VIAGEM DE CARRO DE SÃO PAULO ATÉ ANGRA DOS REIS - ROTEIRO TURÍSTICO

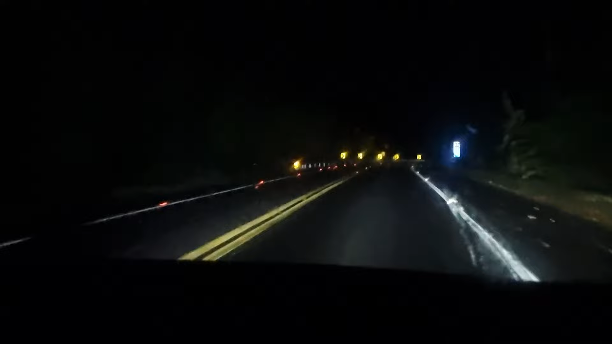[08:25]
No trajeto, você irá passar por um pedágio eletrônico, custando R$ 8,72, ida e volta.
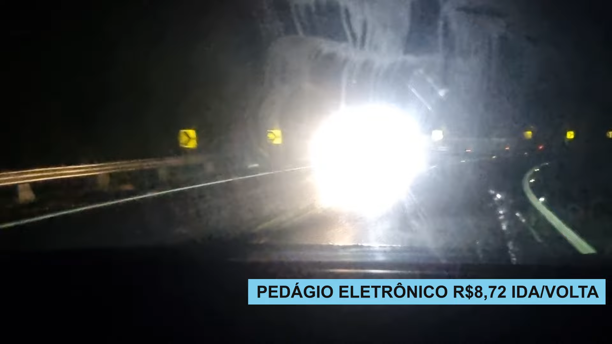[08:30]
O trajeto tem uma pista bastante sinuosa, porém com uma boa sinalização e um bom asfalto. Se você passar por esse trecho de dia,
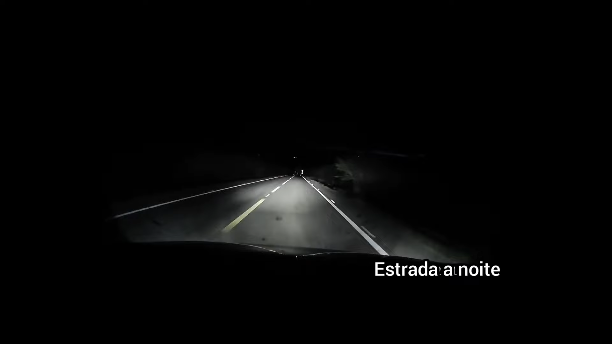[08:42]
você também irá ver lindas paisagens e até a usina nuclear de Angra dos Reis.